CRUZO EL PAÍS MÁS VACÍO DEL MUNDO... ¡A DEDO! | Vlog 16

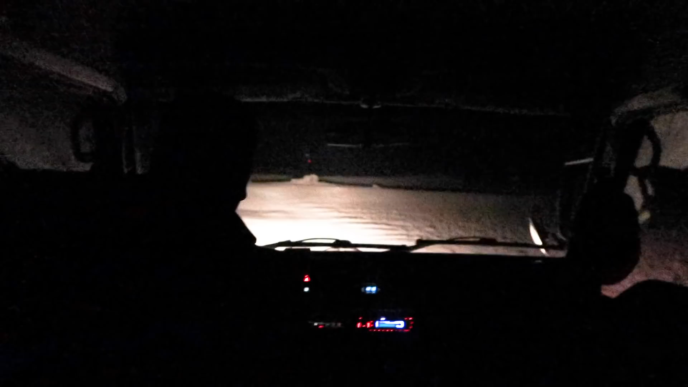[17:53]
Por la noche, vamos por un camino de tierra terrible. Es muy difícil conciliar el sueño con tanto bache y tanto polvo.